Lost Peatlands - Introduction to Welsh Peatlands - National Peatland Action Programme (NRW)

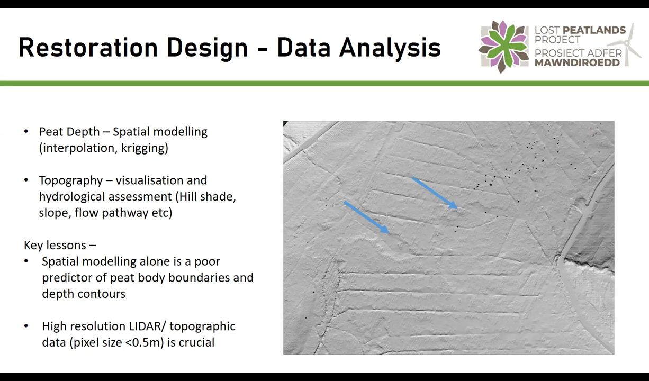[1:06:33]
High resolution light, so that's a cross-cutting drain there, just on the edge of an erosion feature. And the high resolution LIDAR has been incredibly useful for us to plan out all of our works. So we've had a number of sites which have been identified with deep peat resources, and these are our HRAs within our project.